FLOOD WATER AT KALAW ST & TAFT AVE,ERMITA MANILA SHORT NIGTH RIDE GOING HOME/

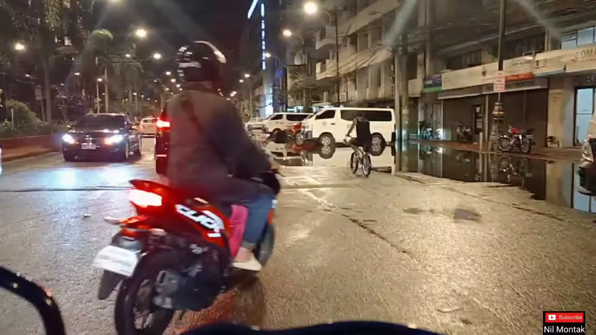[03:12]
Ayo na nga guys, baha na nga dito sa Maykalao, kailangan natin bumalik, doon sa Lonita, papuntang Kiapo, let's go guys, try natin doon,
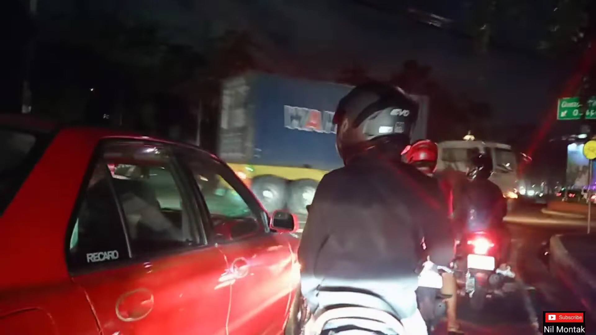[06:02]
Ayun, nakadaan tayo, walang baat dito